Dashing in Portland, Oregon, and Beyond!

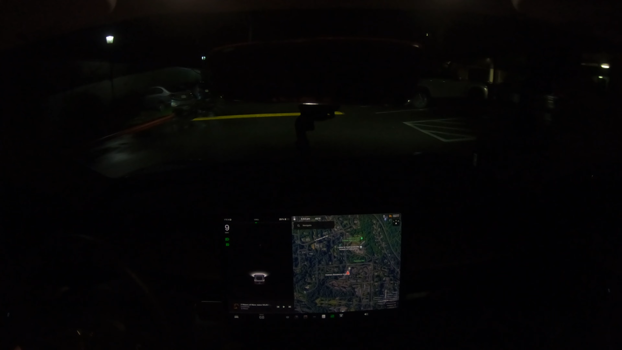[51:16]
Damn that sucks. Um, all right. So now I've got a dilemma. Do I go to Portland downtown and hope and pray that people are going to be nice to me? Cause Lord knows I ain't gonna be able to find no parking. I don't like this. I've been here before, you know, I was here before and they didn't tip me. This is the second time that I've dropped off to Lewis and
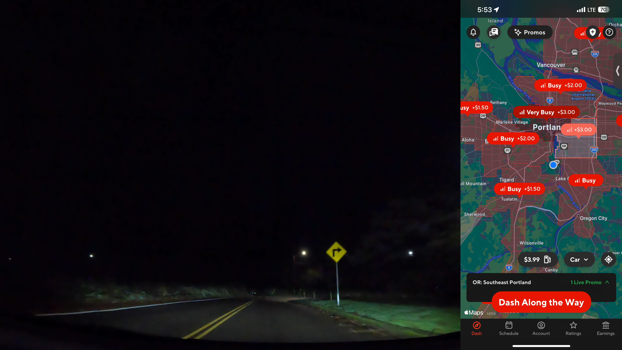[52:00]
Clark college and you guys didn't tip me guys. It hurts. It hurts. Um, but look at this map for me real quick. I took a screenshot of it. I'm going to take another screenshot. I'm in the middle of nowhere. Y'all I'm in the middle of nowhere in the map. Um, but it says that there's $3 per order on earned by time in Southeast Portland, but it's not very busy, but it's very busy in downtown Portland for $3 plus an order. So I don't know where I should go. Um, we'll see if this dash continues on or not.
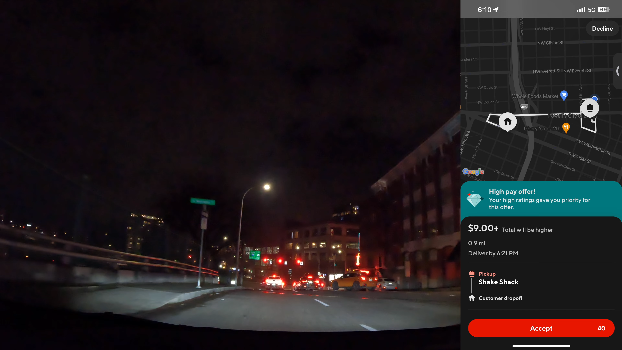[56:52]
So anyway, switched over to earn my time or excuse me, earned by order from earned by time. And I got this $9 plus order to shake shack, which this shake shack is like one of the craziest looking. I don't understand. It's like right in the middle of Portland. I have a little video that I'll, I'll play here. All right, y'all.
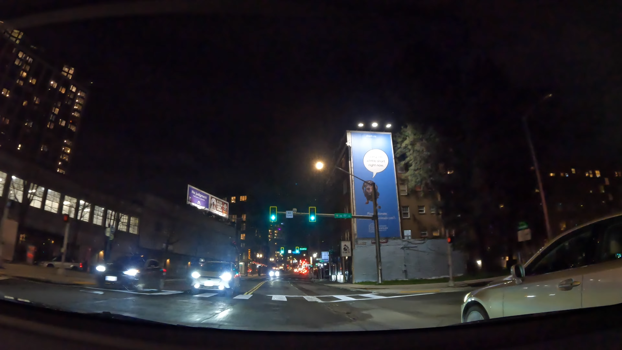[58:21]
Um, I'm glad that I drove because getting back would have been annoying. Hey, I don't know what that was. I want to say that it was the Subaru Solterra or maybe a new RAV4. I don't know, but anyway, sorry. Uh, so got there, dropped it off. It ended up being a $12 order guys. So that was huge. Thank you so much.
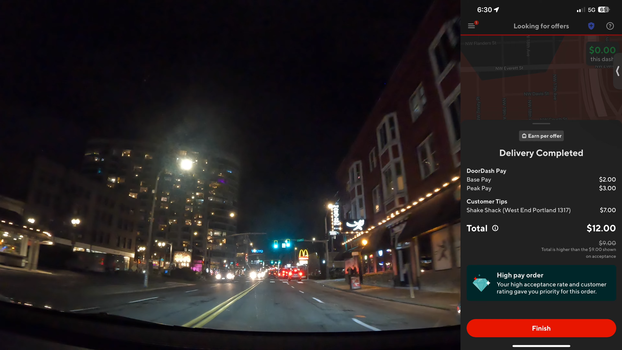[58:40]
Um, it is $3 peak pay right now. So we're enjoying that $3 peak pay and we're not going to get hit by this bus or this person that swooped in behind me, but we are going to pick up at another spot here.
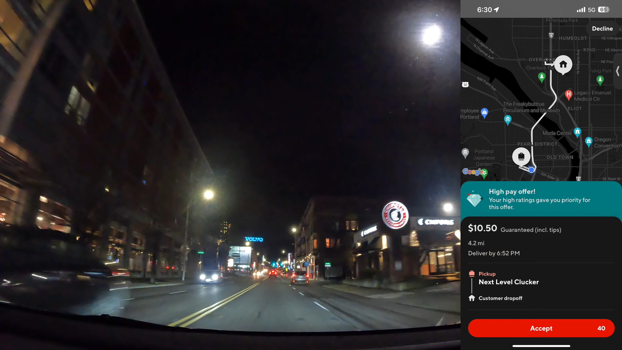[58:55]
We're about to turn left onto, Oh shit.
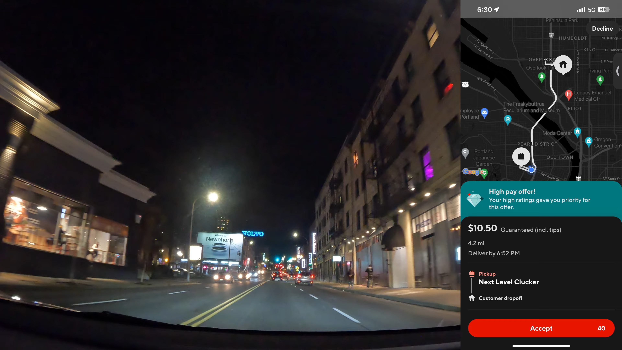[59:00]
Just got, just got another order to Chipotle. So we're going to turn left here. Oh shit. It says no left turn. Sorry, officer.
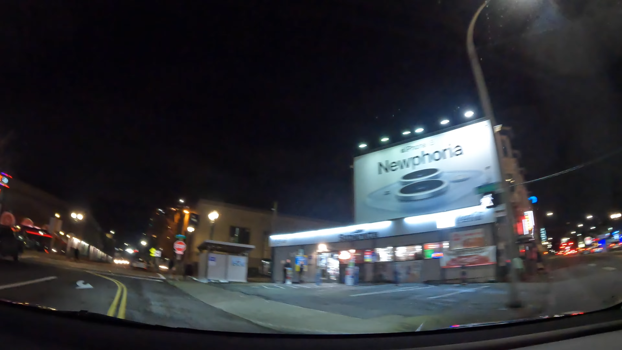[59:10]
Don't pull me over. Um, so, okay. I guess I got to get in there.
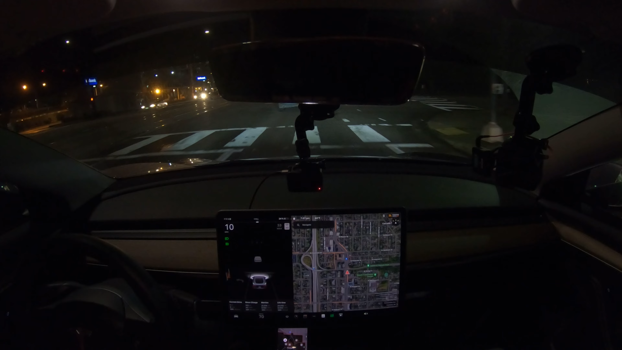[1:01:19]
We've been staying pretty consistent with our efficiency all day. Uh, but we're at 24% state of charge. And whenever it starts dipping below 20% state of charge, it wants to turn off century mode. I don't know that I really want the car to be chilling in Portland off of century mode. So, like I said, we're going to do one, maybe two more orders here. Um, and see, you know, we can make any more money. We're at a little bit over a hundred dollars for the day.
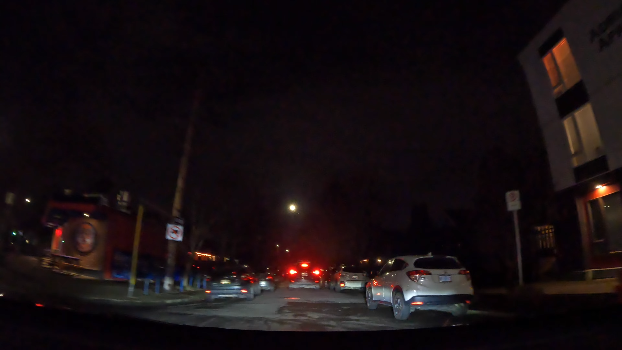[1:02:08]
Ooh, damn, this is tight. Oh boy. It, it's a little nerve wracking driving in these city streets and trying to find parking and stuff. It's not easy, y'all.
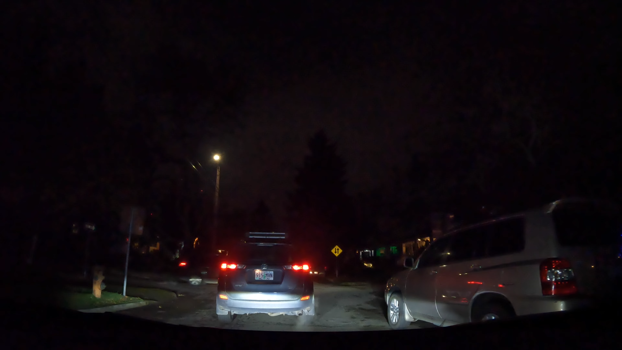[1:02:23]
Not sure why homie stopped. Uh, didn't look like we have a stop sign. I guess, I guess maybe it's a yield type situation. I don't fucking know, man. That's one thing about Oregon is that it's like, yeah, dude, fucking do it at your own risk, man, because there ain't no stop sign, no yield sign, no nothing. Just, you know how to drive, right? Go ahead and figure, figure it out your damn self. So, oh shit, this looks like, oh no. Okay.
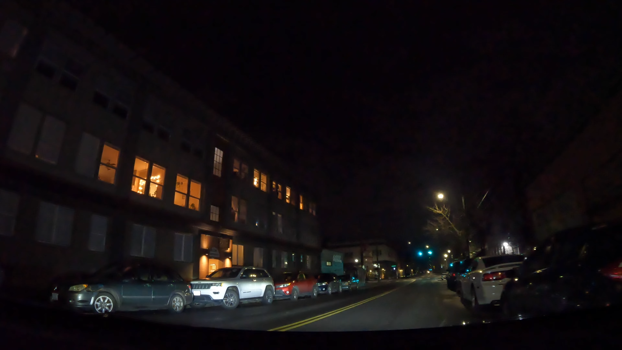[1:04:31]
This is, this is a little tight. Oh no, no. I ain't going to do it. I ain't going to do this. Ain't going to work. Uh, what about right here? This looks nice parking. What? Two hour parking. Okay.
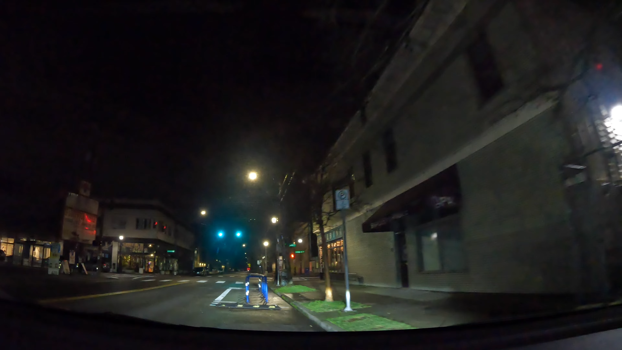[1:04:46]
I can get behind some two hour parking. This is fine and not scratch my rims. Don't scratch the rims. All right, cool. We're looking good.